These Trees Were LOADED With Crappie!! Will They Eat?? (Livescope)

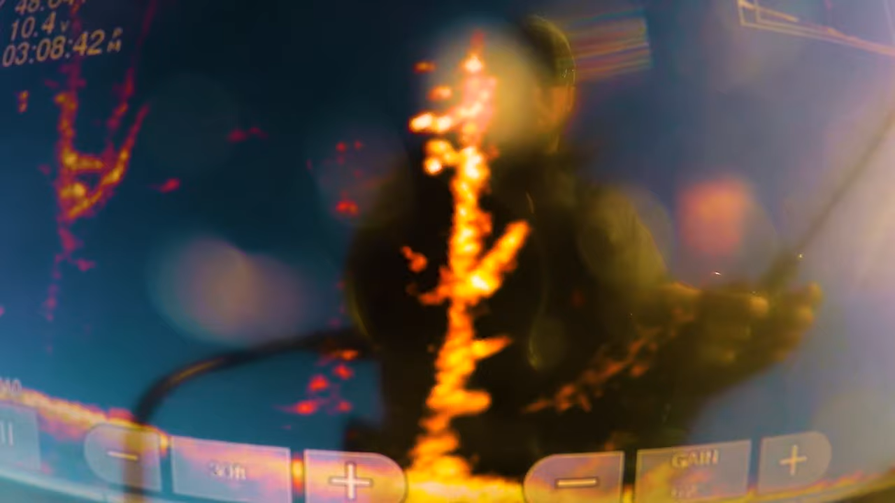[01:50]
It's just a matter of how big.
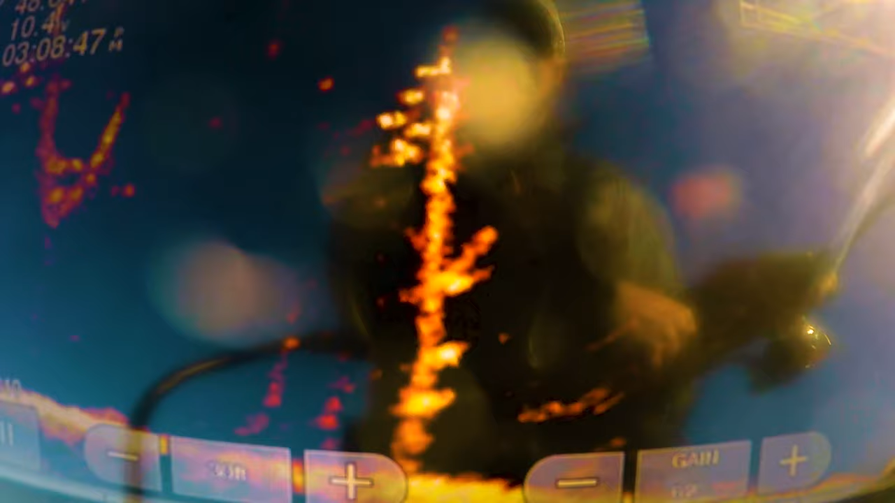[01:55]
See, we're just gonna try and figure that out. A lot of small fish have moved in on these trees in the last week here. There are big ones on there, on these trees too, but a lot of these are pretty small. Gonna have to find the big ones.
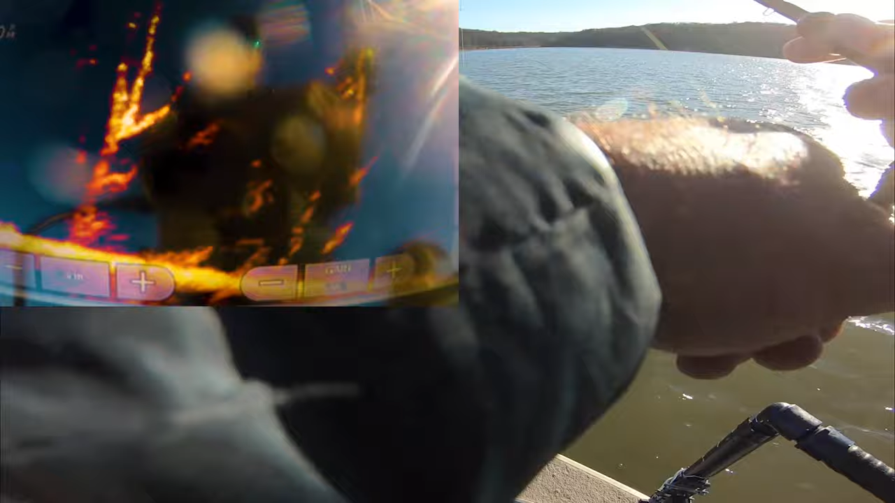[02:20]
Didn't even see that one. Nice one. Did not even see him on the live scope.
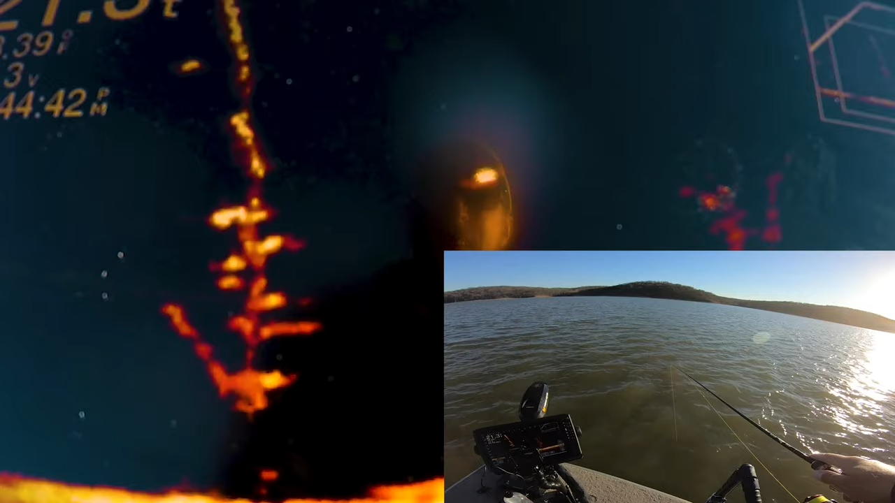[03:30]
Instant. Got him. Just switched colors. Caught his ass.
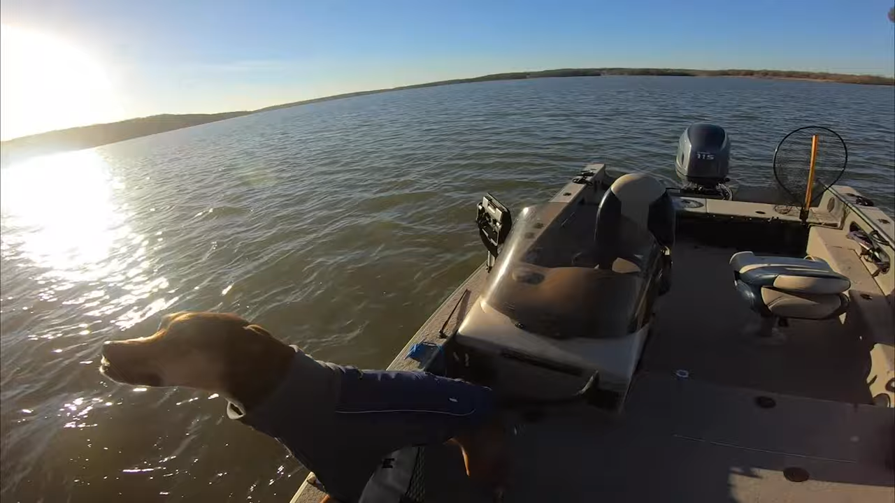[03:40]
Not a big one, but a keeper. That's all you gotta do sometimes.
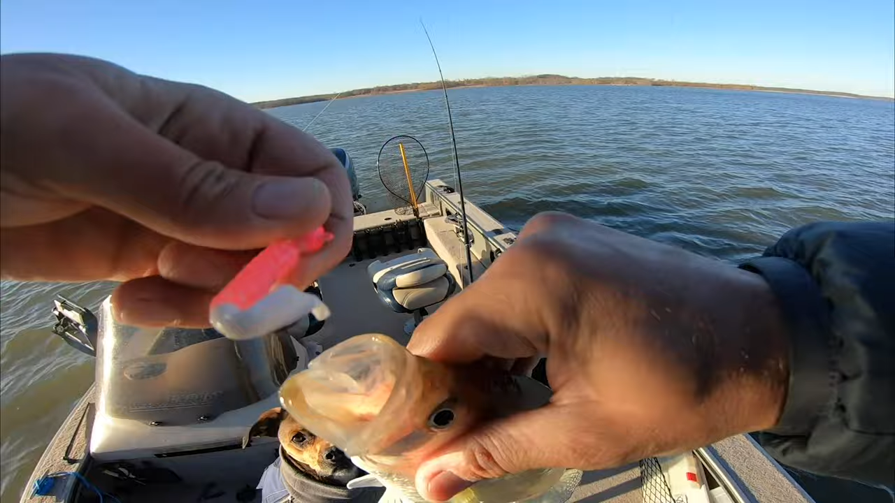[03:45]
Just switch colors. Yay.
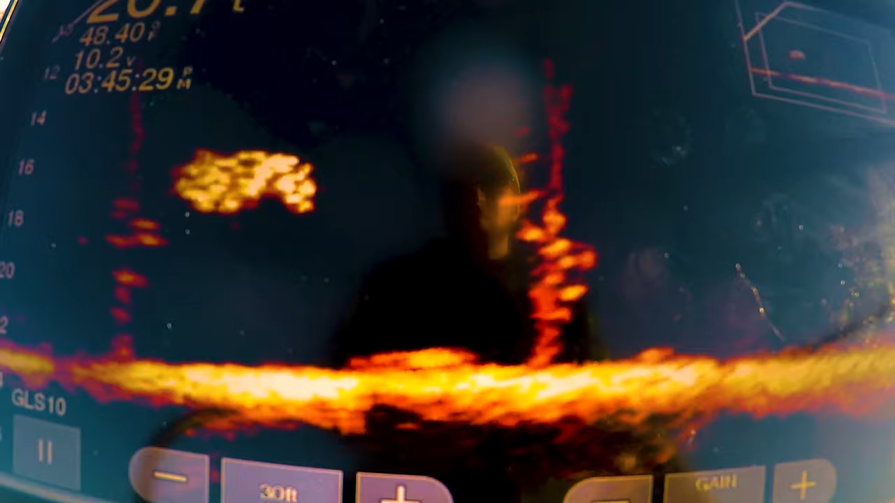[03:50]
Look at all that shad. It is a bad day to be a shad over here.
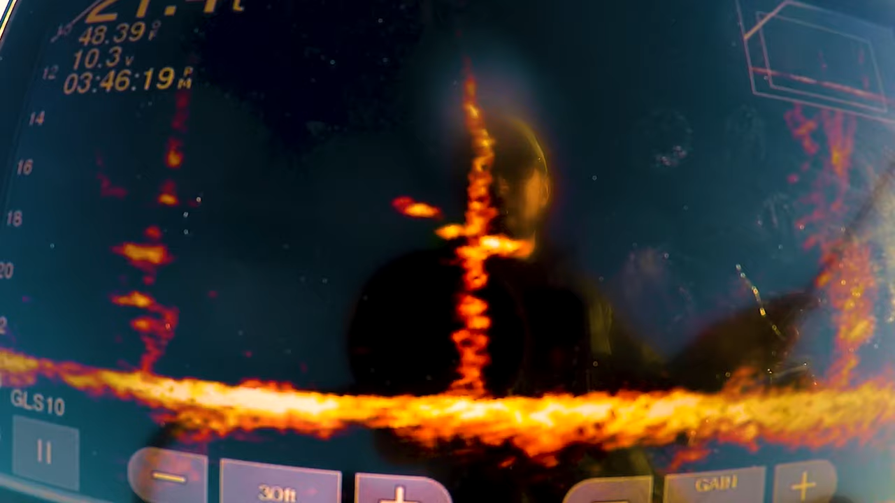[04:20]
Come on. Oh God, it's right on his nose.
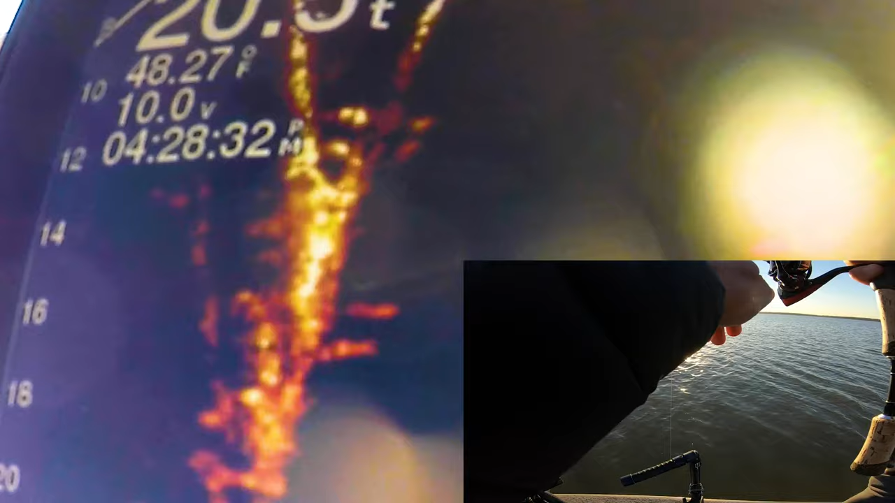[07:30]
That one's not small either. Yeah. Big. Barely saw him on the screen.
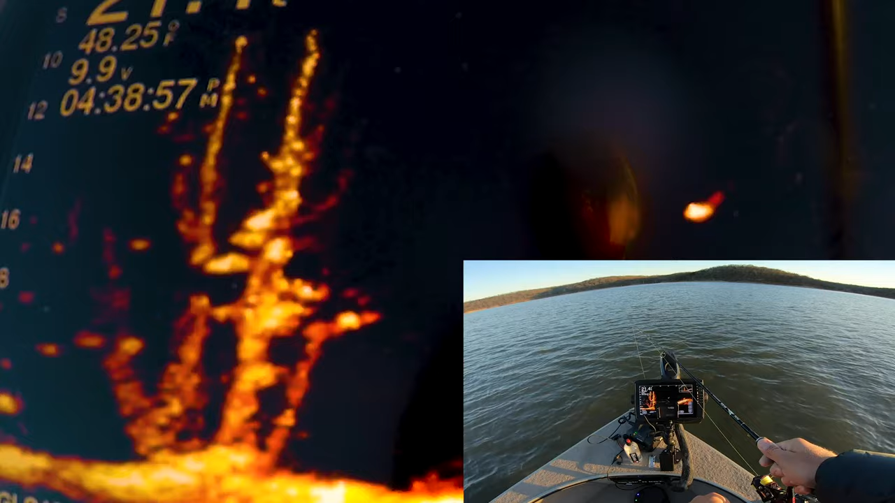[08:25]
Got him. Got him. Oh, big one, and he choked it. Absolutely choked it.